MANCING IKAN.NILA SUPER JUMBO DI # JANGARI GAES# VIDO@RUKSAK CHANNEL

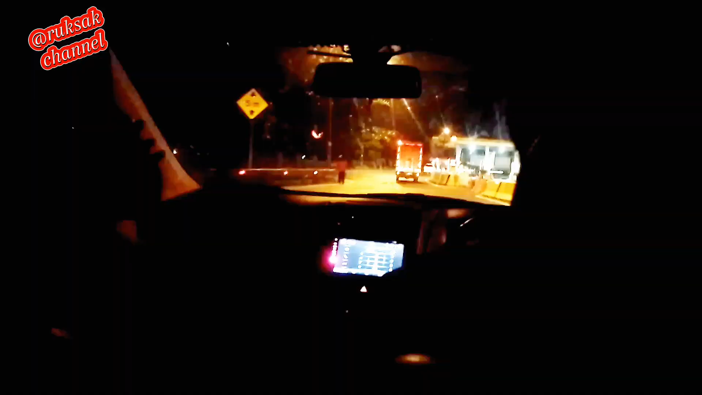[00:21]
Perjalanan menuju tempat mancing Jangari guys. Ini lokasi udah masuk tol perjalanan ya.